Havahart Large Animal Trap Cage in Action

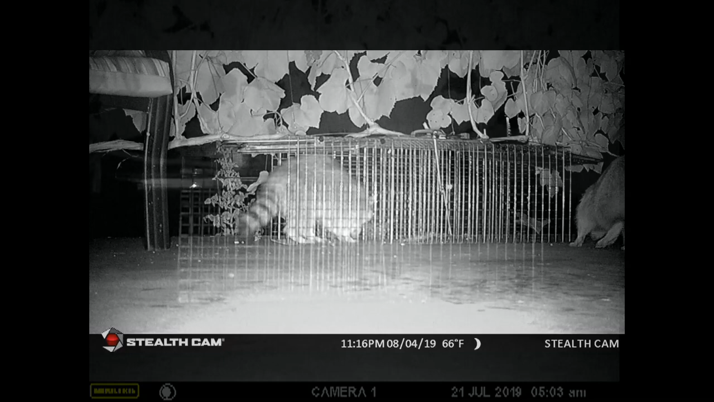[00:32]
here's another example what's the right foot of this raccoon it'll get startled and I don't know if it hits the plate or not but it vibrates it enough and it still doesn't set it off now the other raccoon will come in the other end and then we'll eat all the bait that's in that trap without setting it off okay
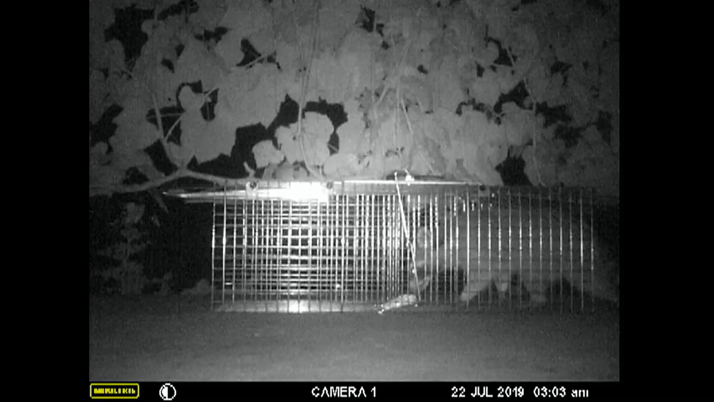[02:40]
seeing the raccoon step over the trip plate it gave me the idea
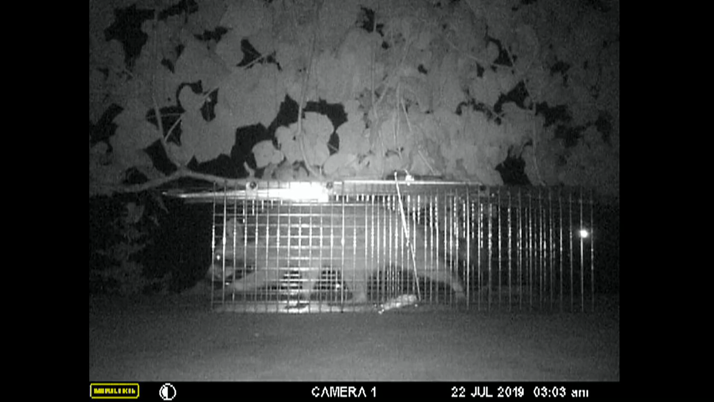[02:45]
to make another addition to this trap if you're not comfortable bending on
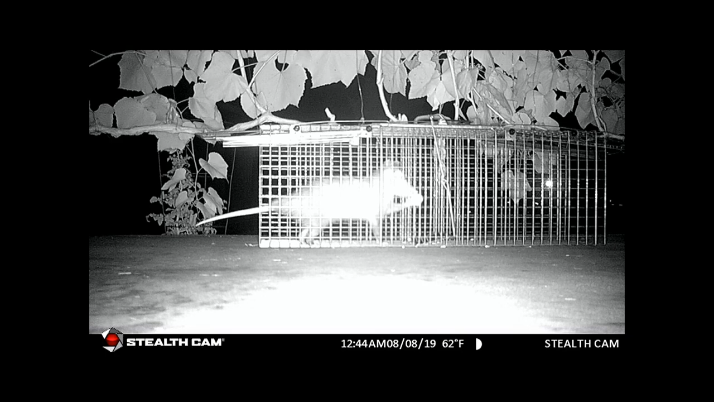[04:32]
it didn't hurt his tail okay now you can really see the string going across through there